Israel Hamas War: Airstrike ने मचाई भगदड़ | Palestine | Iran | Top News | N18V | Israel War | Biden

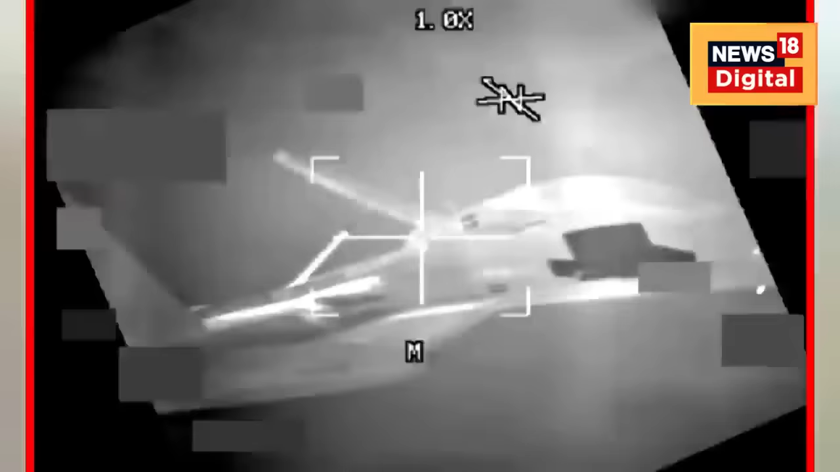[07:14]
से टकराते-टकराते बचा इस भिडंद के वीडियो को जारी कर अमेरिका ने कड़ी आपत्ती जताई है इस वीडियो में साफ तोर पर देख रहा है कि किस तरह से चीनी विमान पीछे से आकर अमेरिका के B-52
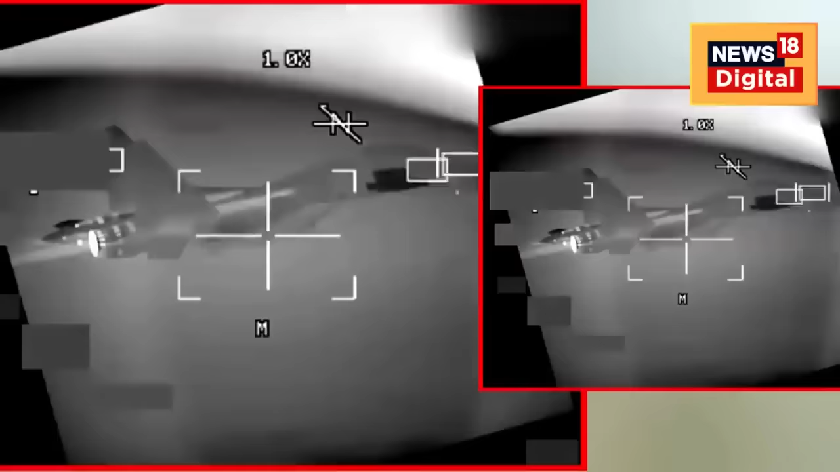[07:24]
के करीब बहुँच जाता है
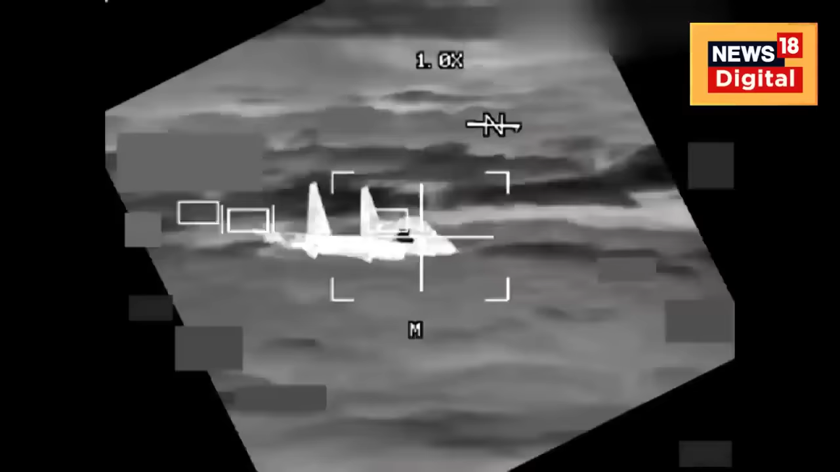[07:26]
चीन का लड़ाको जेट B-52 बम वर्शक विमान के 10 वीड से भी जादा
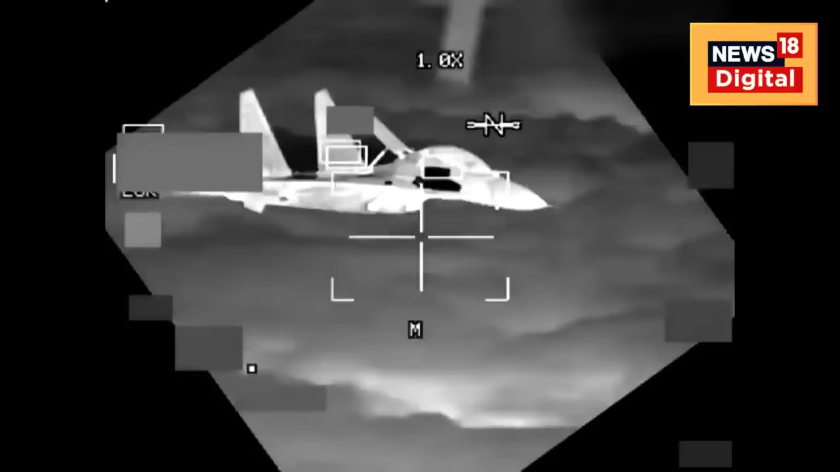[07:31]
करीब आगया था चीन के लड़ाको पाइलट के ऐसी हरकतों की वज़ा से दोनों ही जहाज के आपस में ठकराने के आशंका बढ़ गई थी इस करीबी मुर्बेड को पेंटागन ने आक्रामक करा दिया है एक तरफ चीन से
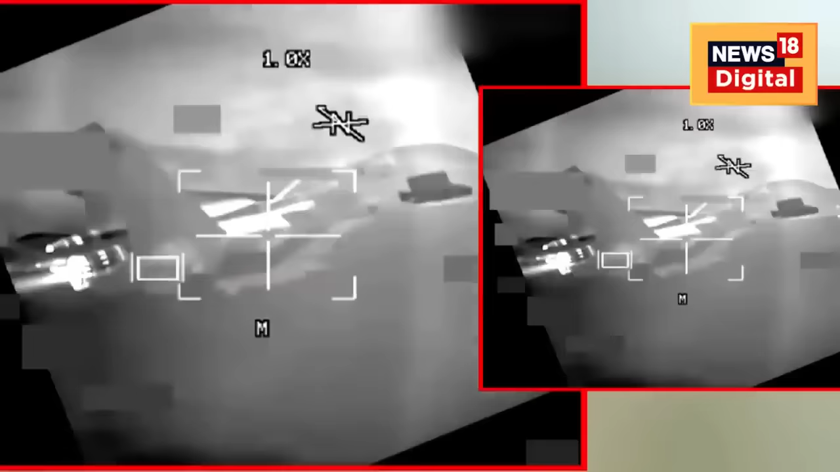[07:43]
अमेरिका के भिडन दूसरी और अमेरिका का सीरिया में इरान समर्थिक बेस्ट पर हमला साथ ही साथ हमास के प्रतिनिधी मंडल का रूस पहुँचना